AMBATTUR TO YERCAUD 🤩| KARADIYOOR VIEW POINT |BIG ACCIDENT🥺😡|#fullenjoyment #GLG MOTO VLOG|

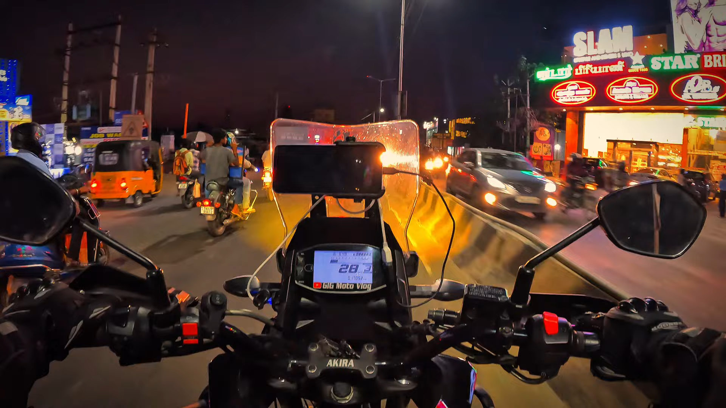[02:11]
ஜிஎஸ் மாடல் பிஎம்டபிள்யூ 1200 நினைக்கிறேன், எனக்கு தெரிஞ்சு. ஸோ அவங்களும் ஃபுல் கிட்டோட தான் நம்ம கூட அப்படியே ட்ராவல் ஆகிட்டுருக்காராங்க.
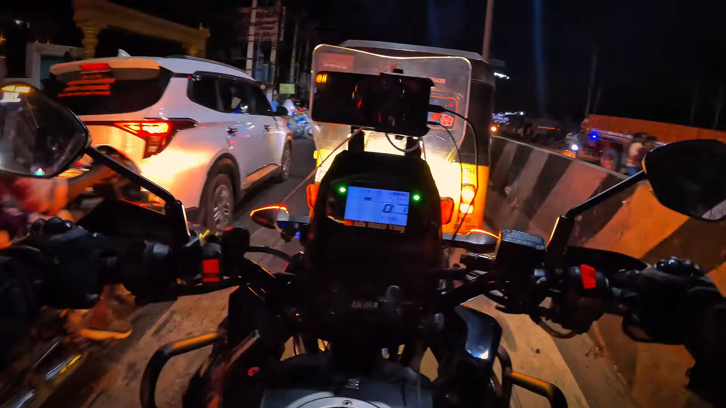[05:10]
ஸோ தம்பி கொஞ்சம் ரேஸ் வர்ற மாதிரி பார்த்து நிற்கிறாரு.
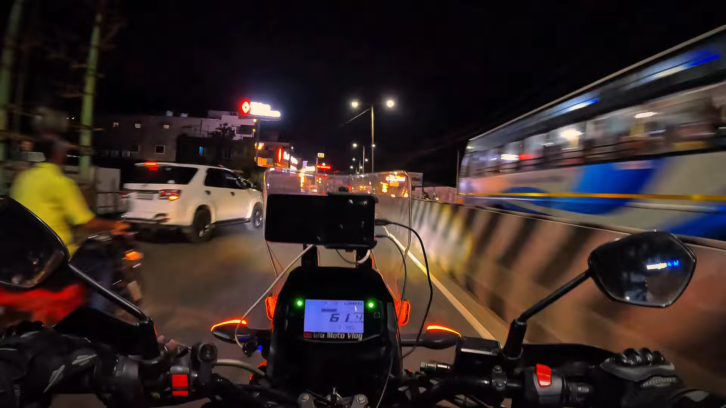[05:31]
நம்ம அதுக்கெல்லாம் ட்ரை பண்ண வேண்டாம், அவங்க நம்மளை அந்த மாதிரி தான் உசுப்பேத்துற மாதிரி தான் இருக்கும்.
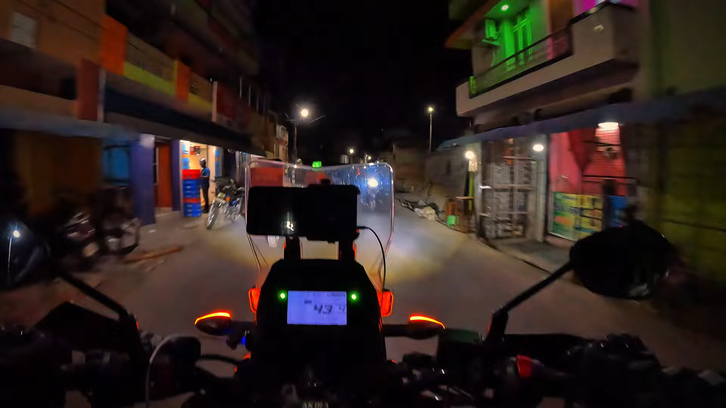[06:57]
ஸோ எதுக்கு இந்த சைடு நான் வந்தேன் அப்படின்னா, இது நான் சின்ன வயசுலேருந்தே இருந்த ஏரியா.